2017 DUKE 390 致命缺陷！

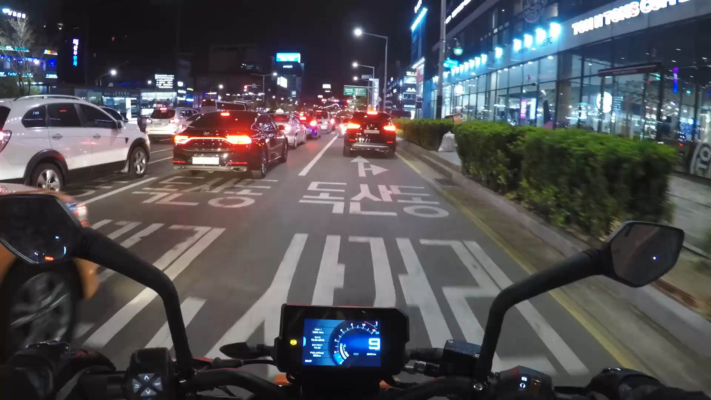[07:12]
然後它還有一個現象是這種低速你看像現在10公里左右你看像現在10公里左右跟著車流低速行駛的時候那種給油不平順吧那種一衝一衝的這倒不是什麼大問題但是感覺不舒服就讓你的身體這麼前後晃
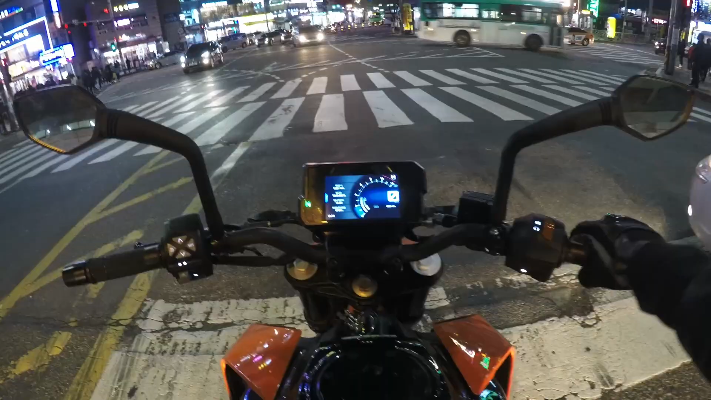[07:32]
然後我再講一點這前輪發飄的問題在你急加速還有有坡的情況下然後路面不平有坑這種路況下行駛的時候總是能感覺到這個前輪發飄然後還有一回我是在高速行駛的時候撞了一個小坑